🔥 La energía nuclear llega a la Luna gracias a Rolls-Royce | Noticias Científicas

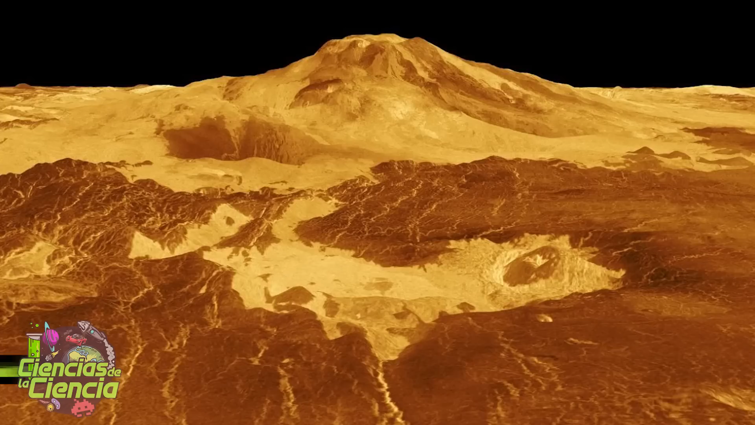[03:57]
Imágenes de radar tomadas entre abril y diciembre de 1991 muestran que su chimenea volcánica cambió de forma y tamaño,
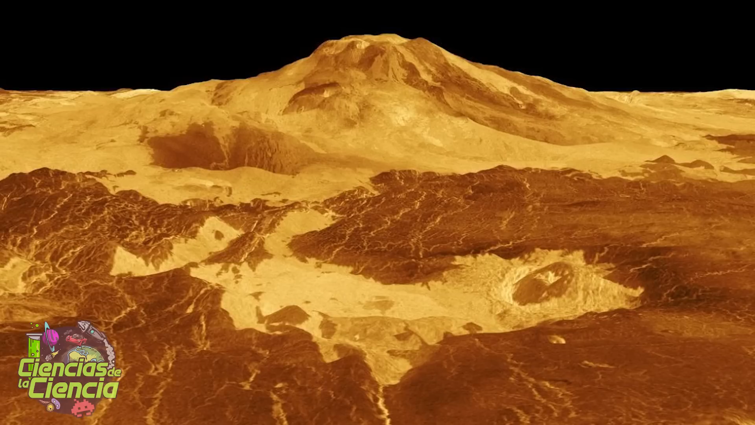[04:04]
lo que sugiere que hubo un flujo de lava o ceniza. Este sería el primer caso confirmado de actividad volcánica reciente en Venus.